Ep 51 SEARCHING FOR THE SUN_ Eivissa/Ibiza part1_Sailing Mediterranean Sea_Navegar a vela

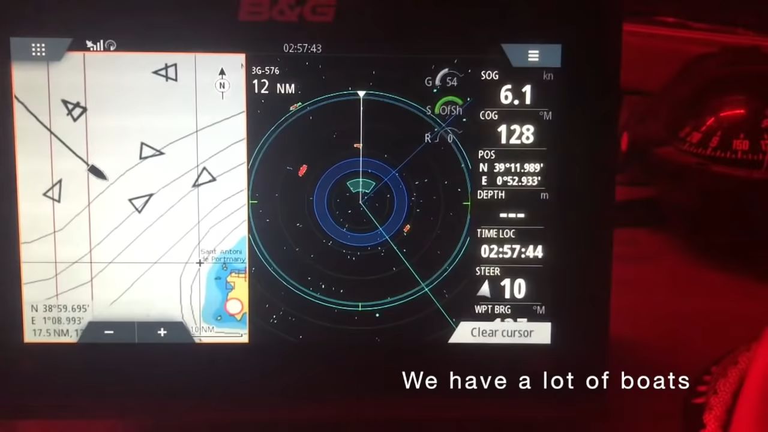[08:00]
We have a lot of boats, the radar are in the ice. Now we are at 25 miles to reach Ibiza.